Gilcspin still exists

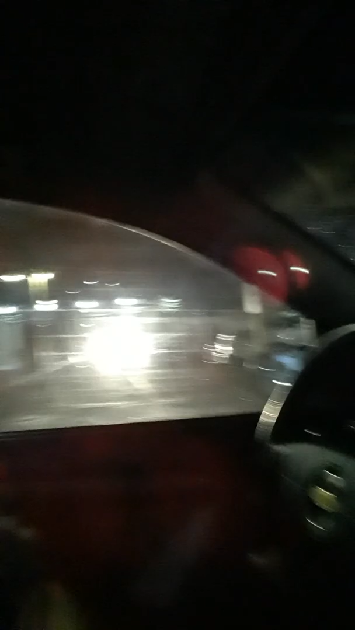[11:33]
guy looks like he's gonna just drive right into me i better get out of my car and run